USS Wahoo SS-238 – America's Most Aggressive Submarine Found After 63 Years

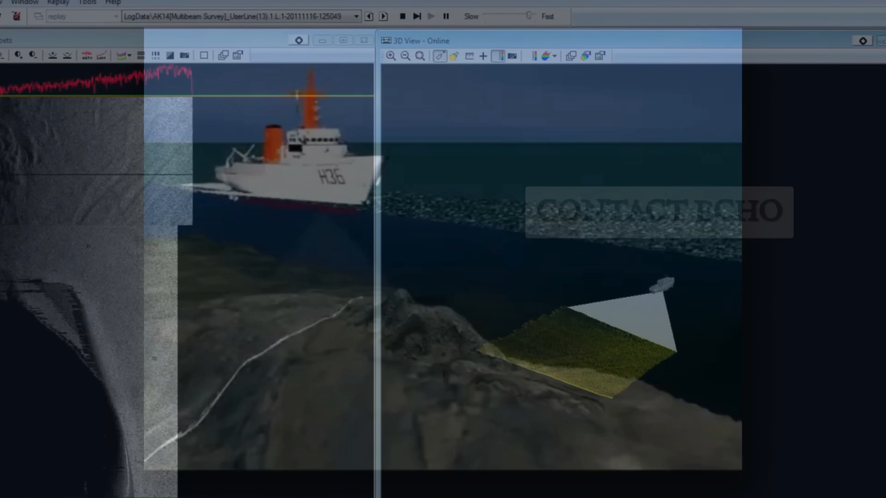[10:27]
Electronic surveys conducted in 2005 had already flagged a promising contact.